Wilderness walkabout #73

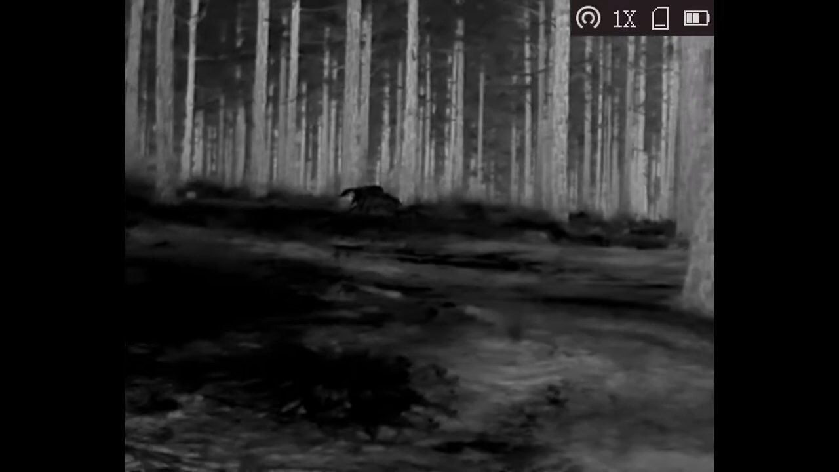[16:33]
Oh no, I had paralocks.
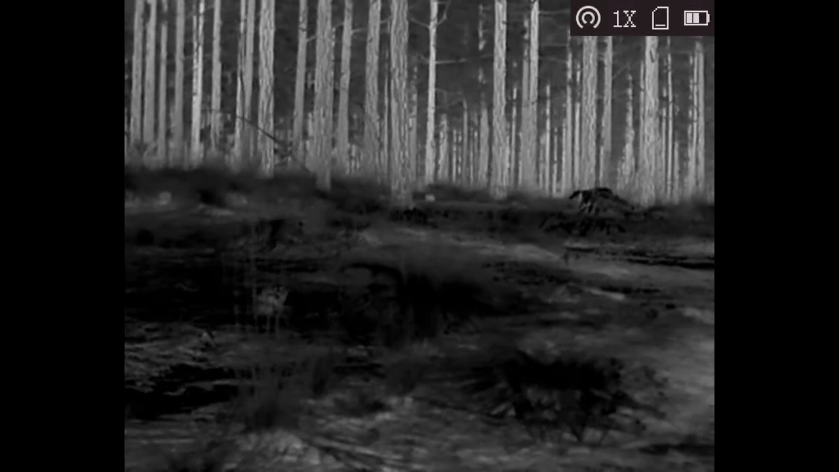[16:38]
See that thing in the middle? When I was moving. Oh yeah. It was like moving. Separated. It looked like a belly crawler. I said, I thought it looked just like a belly crawler.
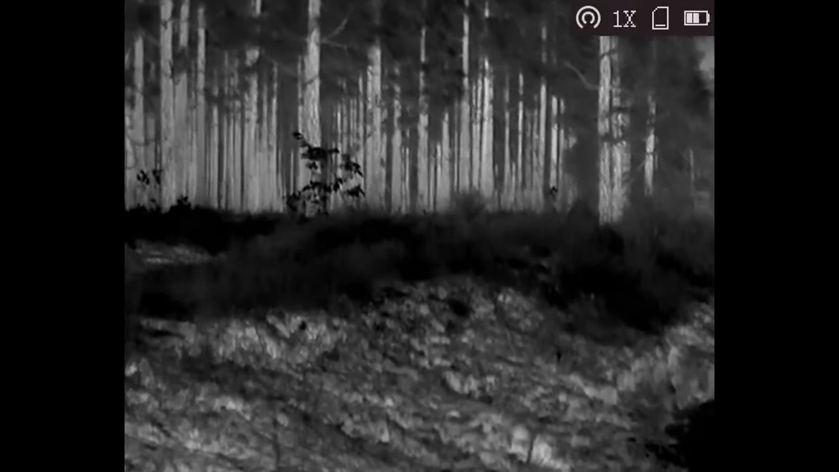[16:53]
Parallax. Yeah, they talk about that in the film.
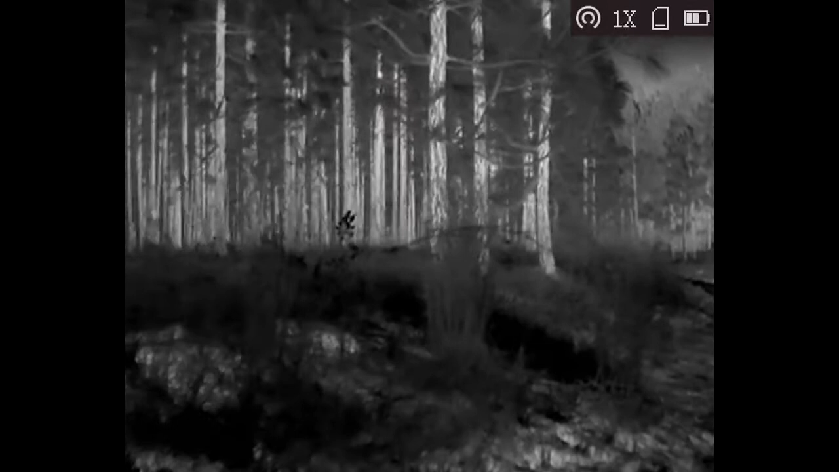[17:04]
Oh, do they? Yep. Okay. The different types of shots in video. Mm-hmm. All this white sand, that's a good night for a good place to be for a full moon, ain't it? Oh, yeah. I hear something over there.
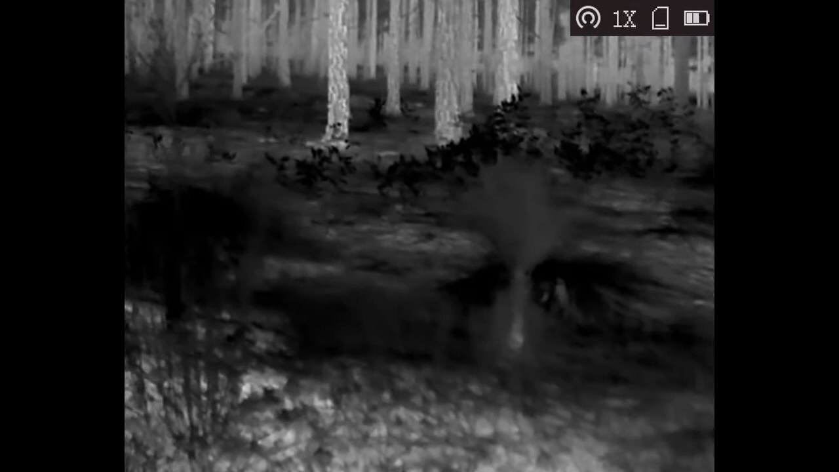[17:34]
Maybe that's gunshots.
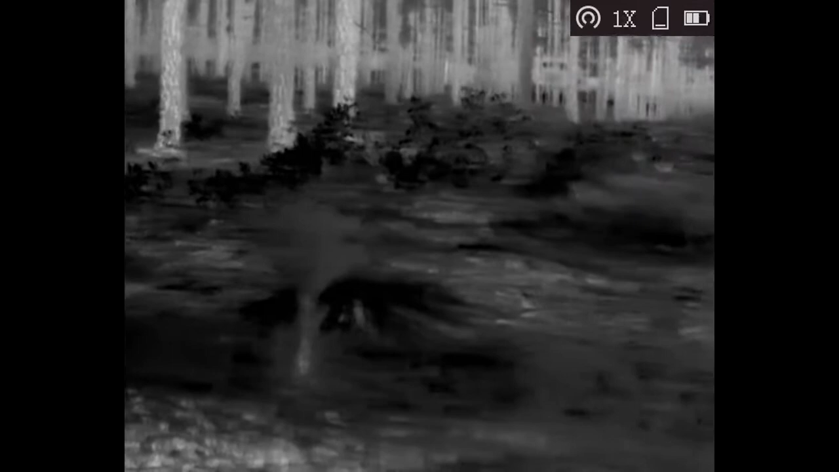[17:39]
Thought I heard either gunshots or fireworks. This has got an extender bar on it, too, but I ain't used it yet, so I could raise it up.
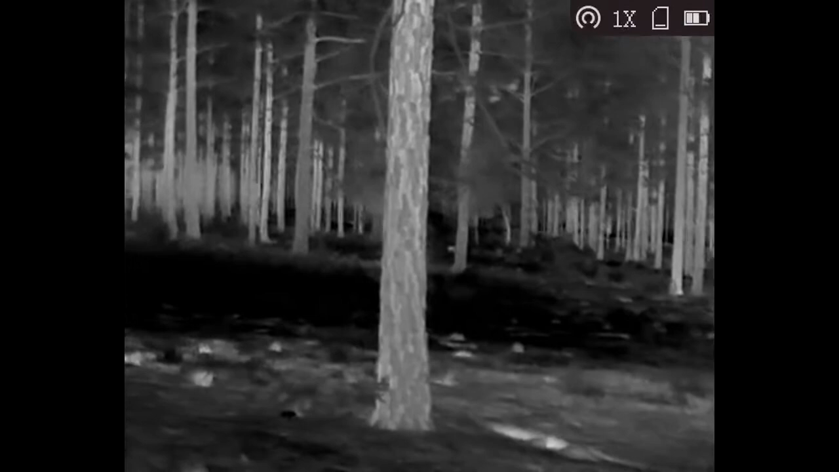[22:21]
Sand gets thicker down here, ain't it? Almost sounds like a car door shutting.
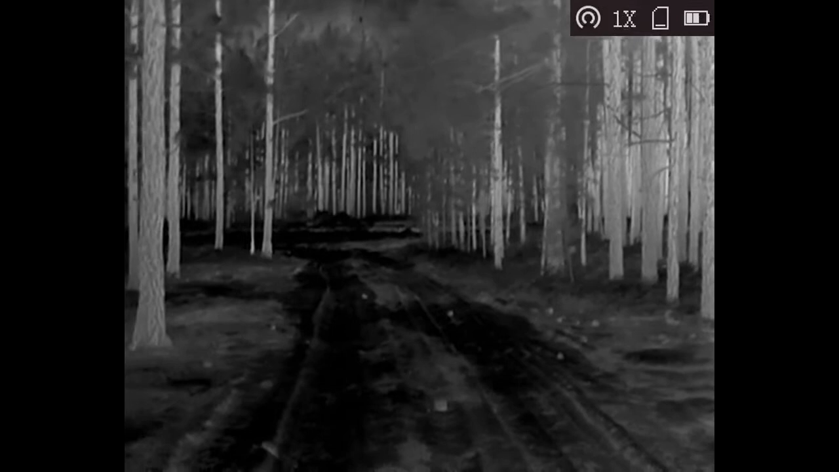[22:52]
But it came in that direction, though.
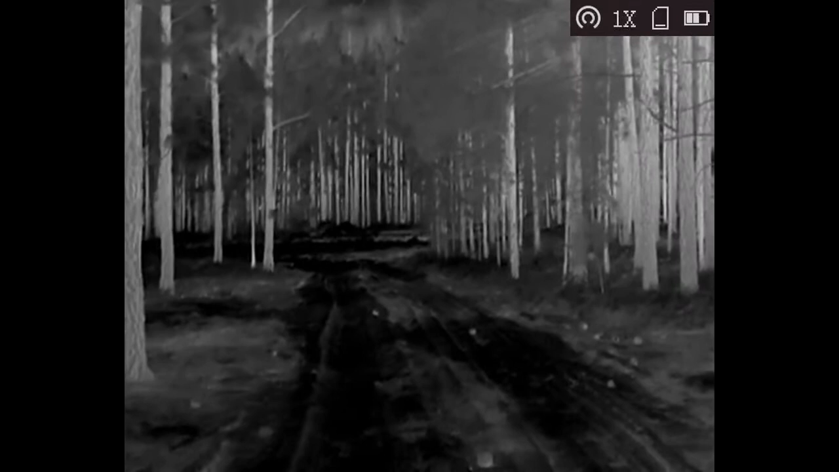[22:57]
I think I'll see something. Thought I saw something between the tree. It was a bright light, now it's gone.
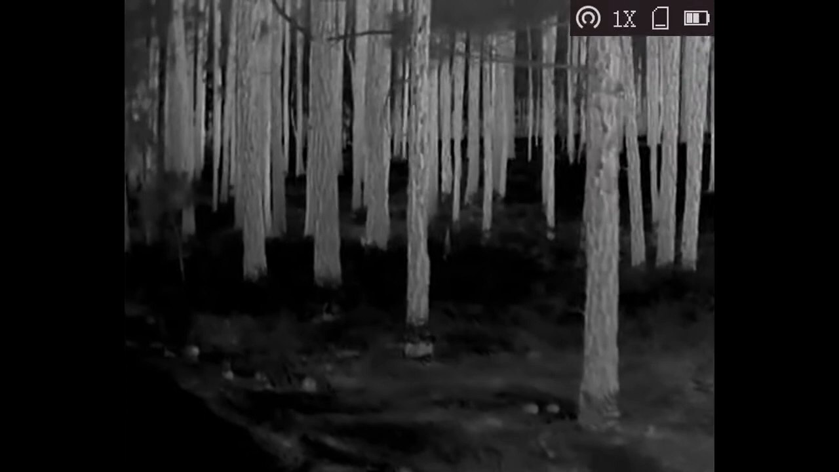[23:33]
Might be fireworks. Don't think of it.
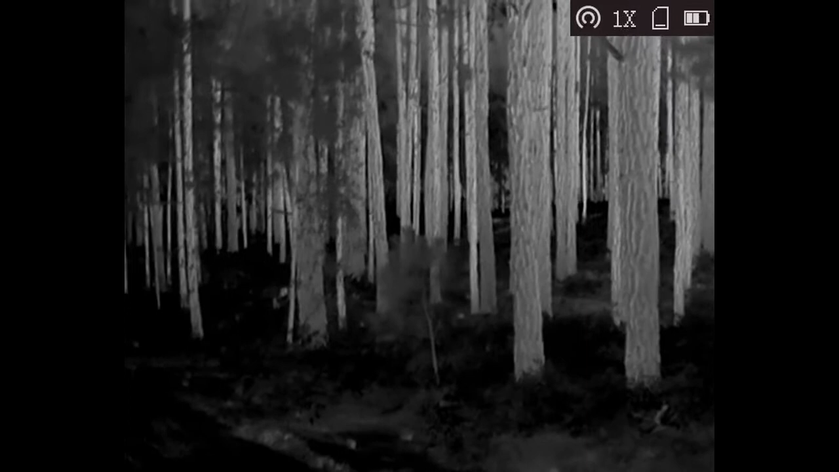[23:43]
I'll see it again. Well, it's definitely a signature now. It went in between the trees, so it's headed down that way. But it's far away, though, because it's a dot. It's like a white dot. But it's definitely, I don't have any doubt that that's a pickup.
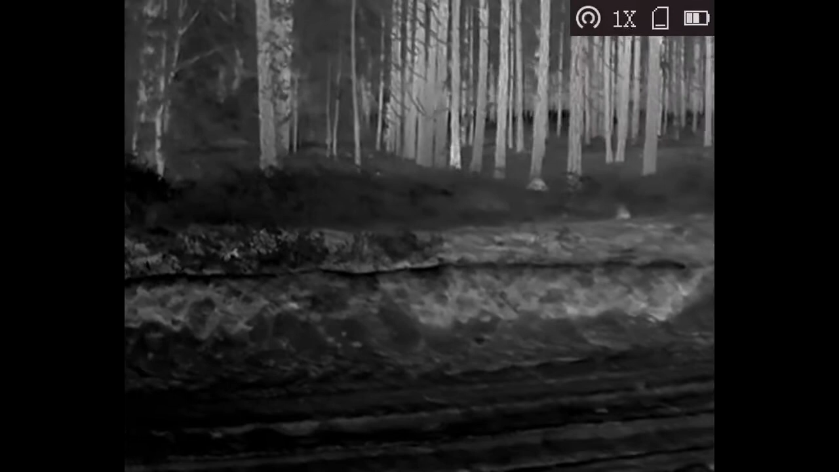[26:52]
I mean, that moon is lighting it up, ain't it?
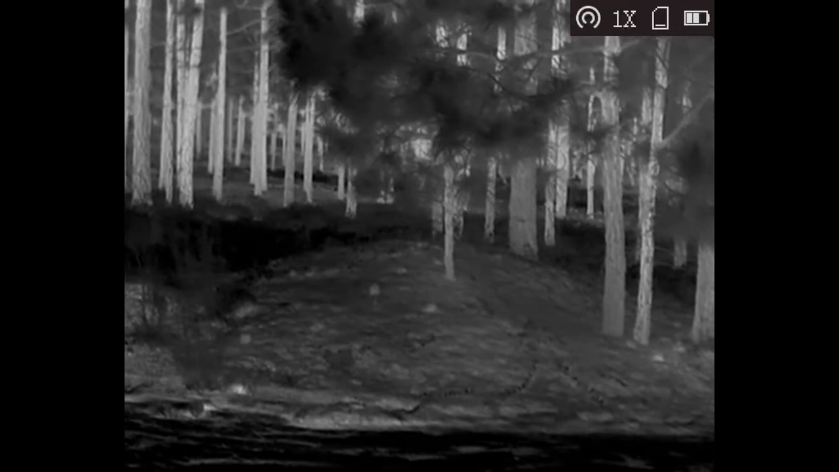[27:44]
Man, that is nice. That's like cover photo nice right there.
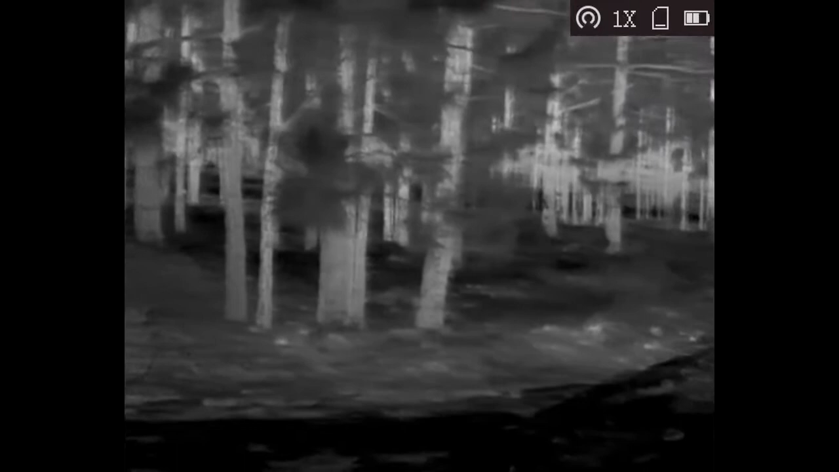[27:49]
Mm-hmm.
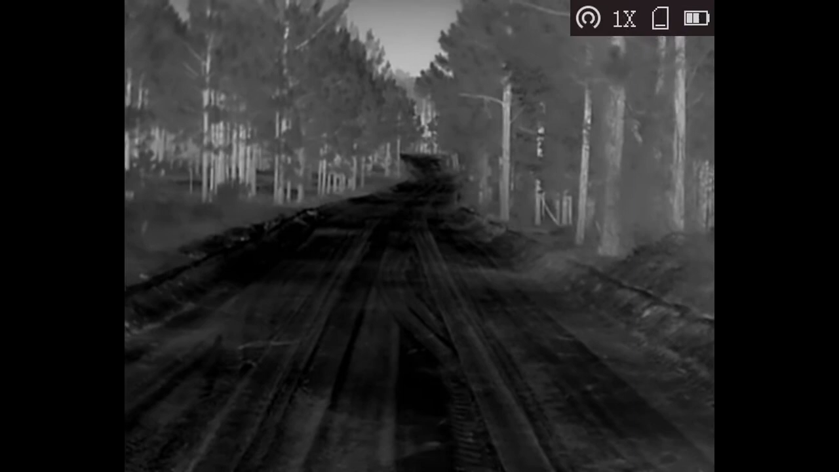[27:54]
Okay. Yeah, you know what? I think we just discovered this is a great place to do a night walk. Oh, man, yeah. You know? Perfect.
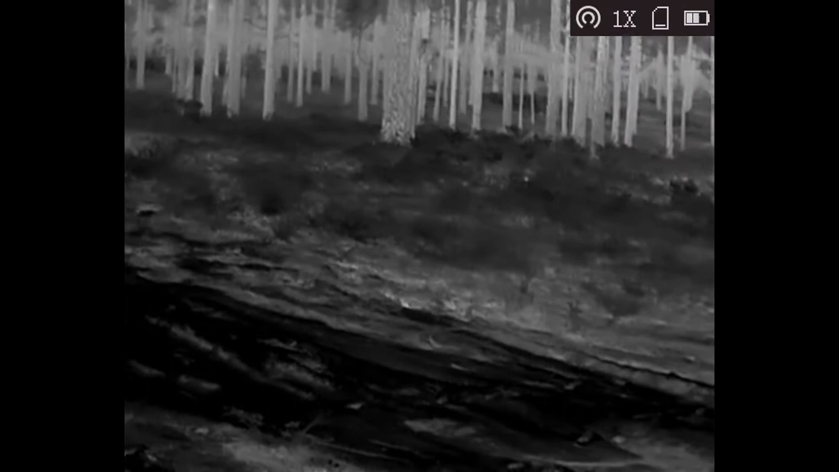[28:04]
Let's go back up and then go the other way. Okay. Okay. See what that looks like when that's cut over. Okay. I am too. That's just where the vehicle's been running.
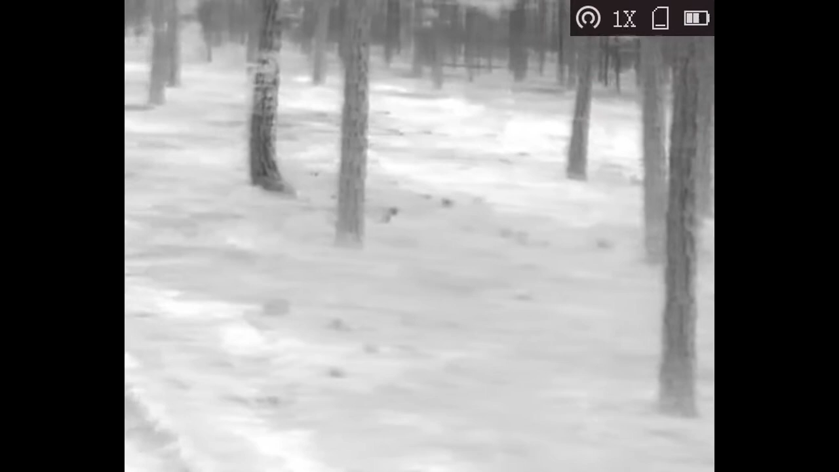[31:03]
We're running on blacktop for a little while.
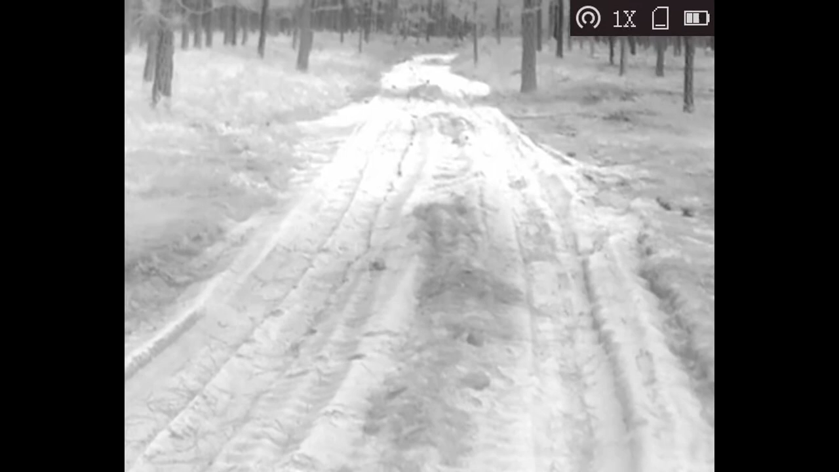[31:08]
See how that goes. Blacktop's almost like looking at it on a black and white TV set. Mm-hmm.
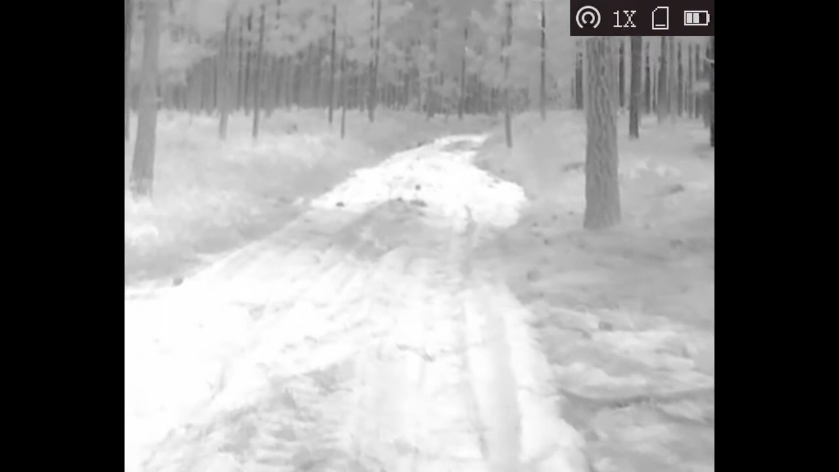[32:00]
Dang, you can see pretty good with that. Moonlight's really kicking ass now.